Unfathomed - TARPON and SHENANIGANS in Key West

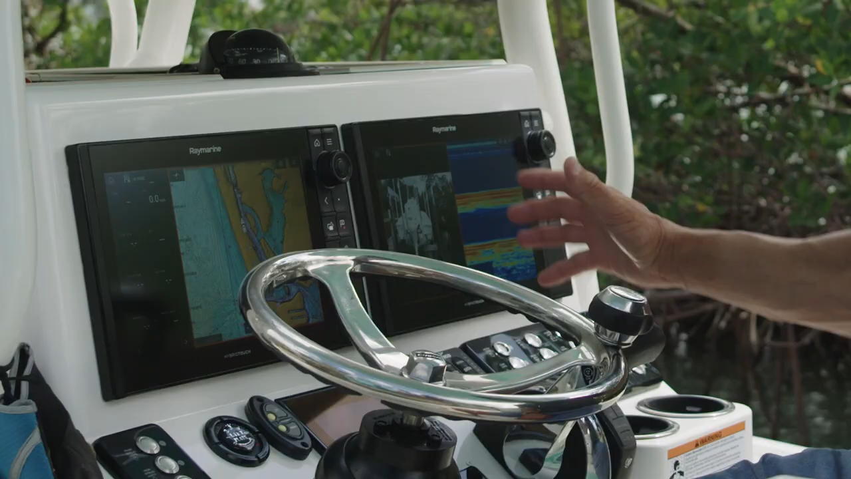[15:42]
the other one I'll run split I'll have my
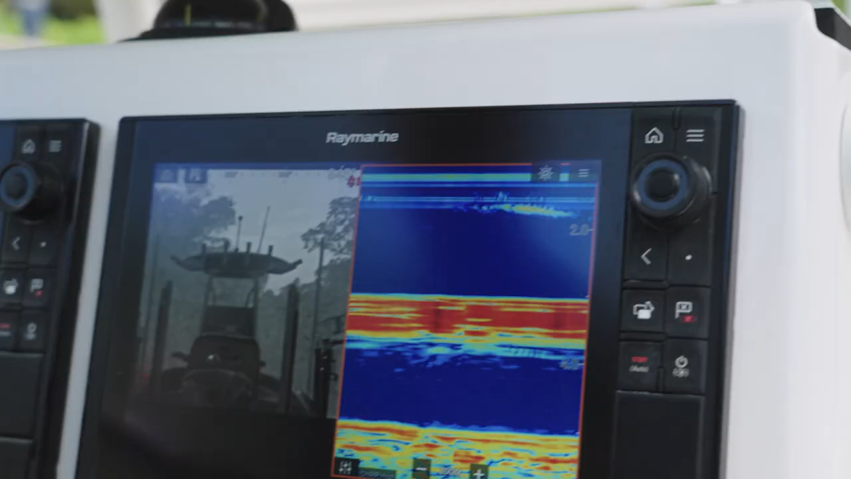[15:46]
bottom machine and I run multiple transducers I
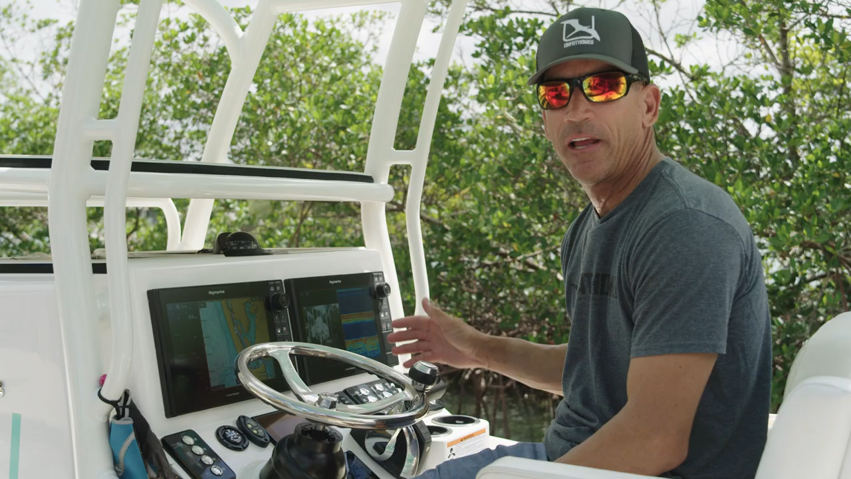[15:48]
have a shallow water transducer for shallower
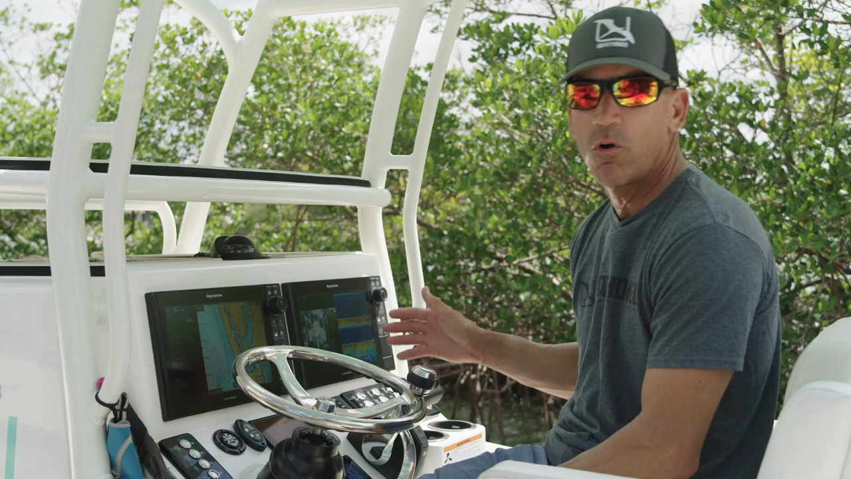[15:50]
waters with chirp and then I have a deep water I have a 1kw for let's say I'm out sword fishing I
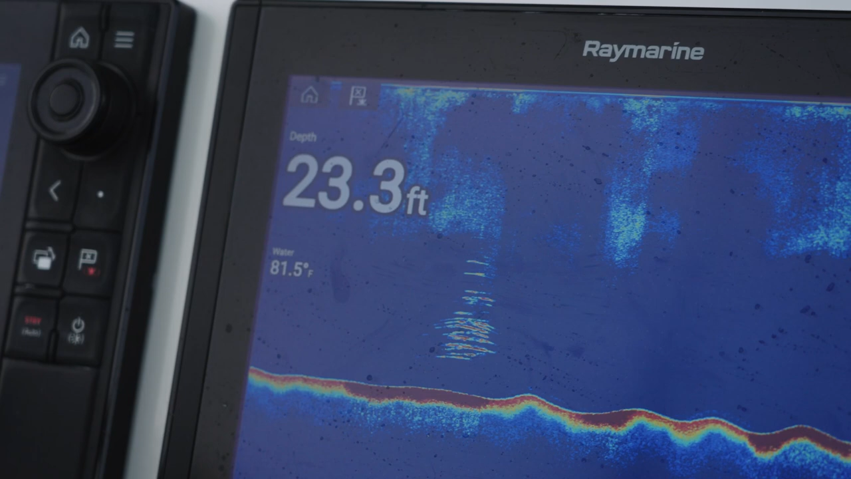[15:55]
On screen: depth 23.3 ft, water 81.5°F
want to be able to see that deep bottom you know up to a couple thousand feet the 1kw will do that for
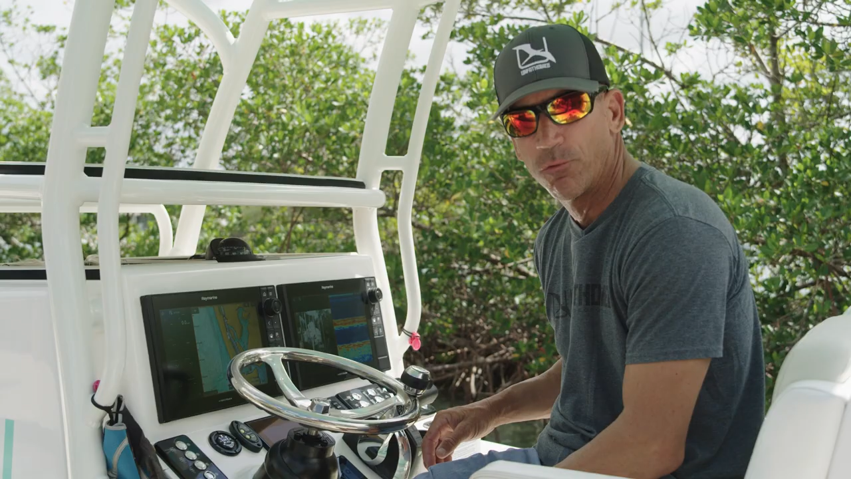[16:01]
me in addition to that I'm gonna have side
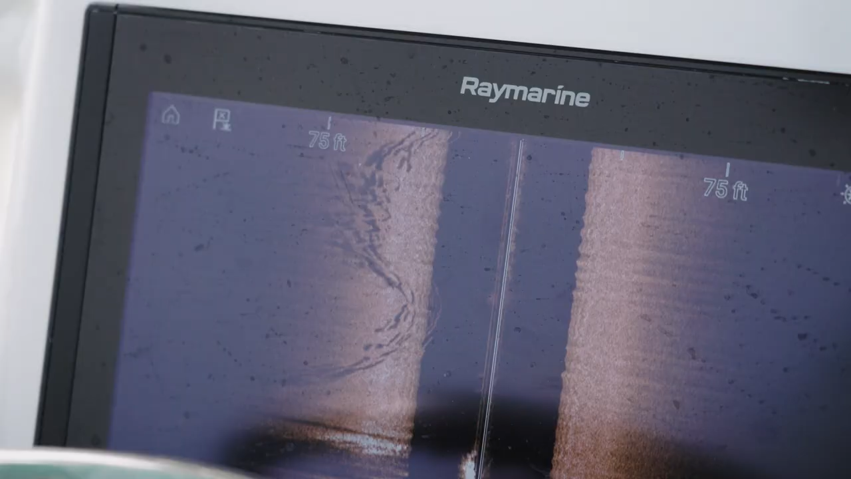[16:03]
vision a lot of applications especially when we're
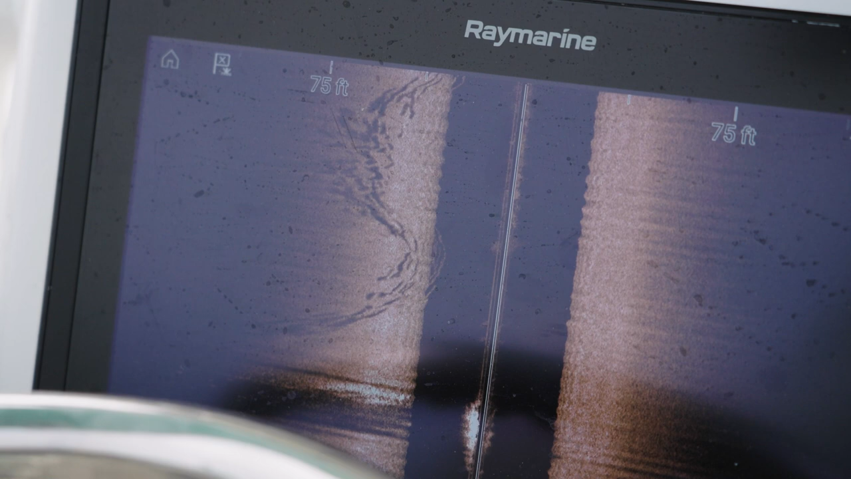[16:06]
inshore snook fishing tarpon fishing that side vision works out perfectly for me and then I have my cameras I have two cameras I have FLIR
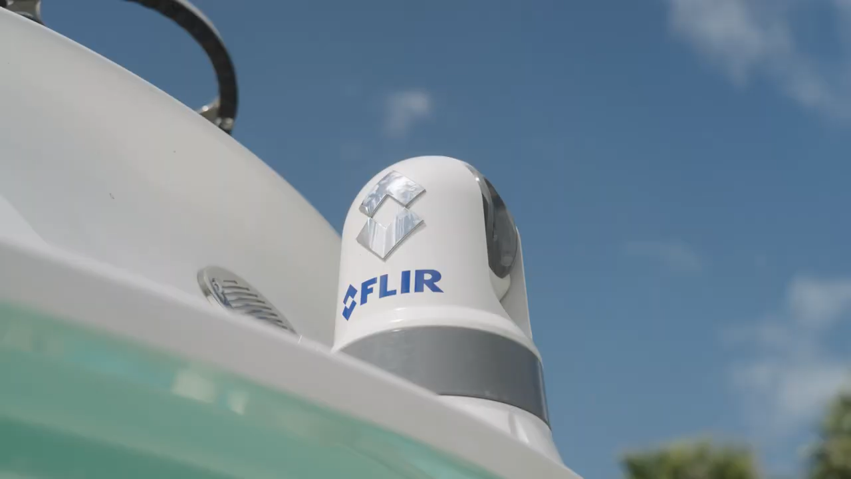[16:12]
forward-looking infrared for night thermal vision in low light conditions
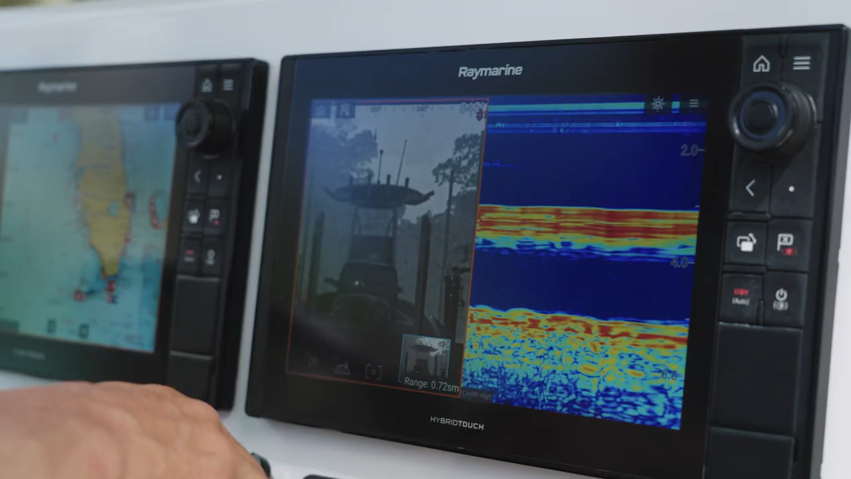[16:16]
perfect and I also have augmented reality what
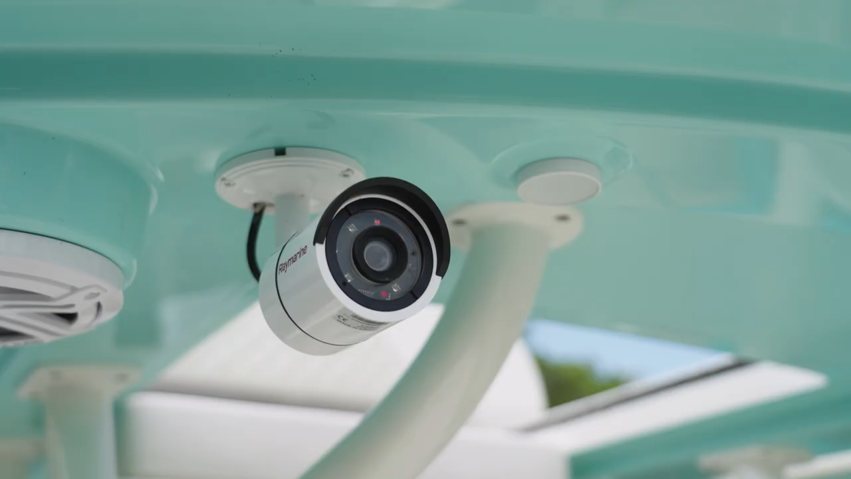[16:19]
that will do is give me an overlay of navigational markers any AIS registered vessels will pop up there as well so pretty much the same setup I normally have the only thing I'll kind of switch through
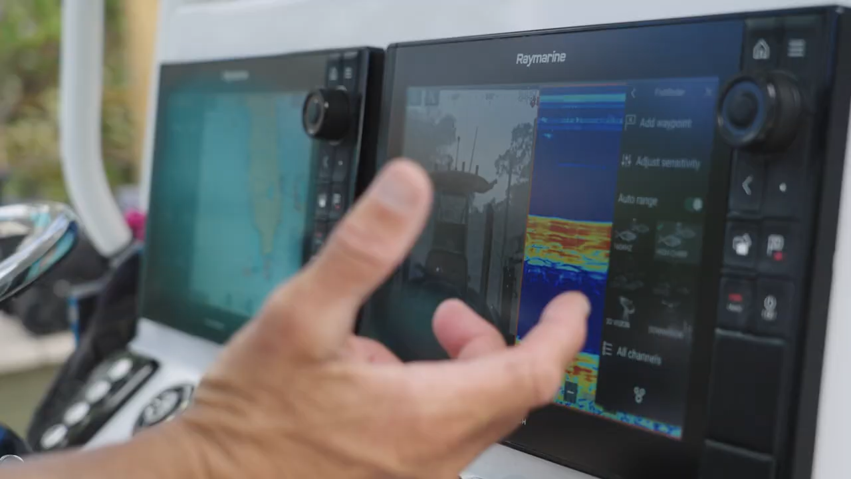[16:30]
is the bottom
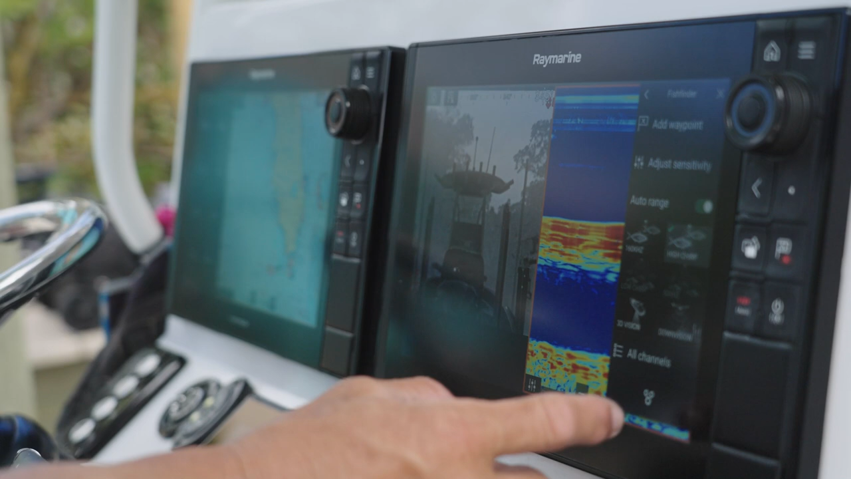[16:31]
machine I'll change transducers with the ease of a couple buttons I can switch through different transducers